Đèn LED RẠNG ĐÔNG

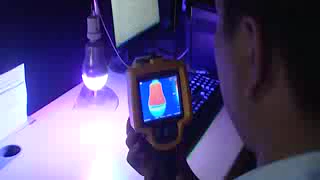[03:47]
Thiết bị camera hồng ngoại của Mỹ,
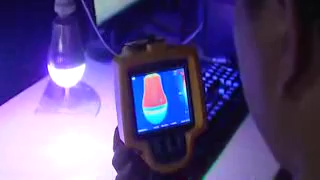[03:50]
chụp ảnh nhiệt và phân tích, hóa phân bối nhiệt trong quá trình thiết kế sản phẩm.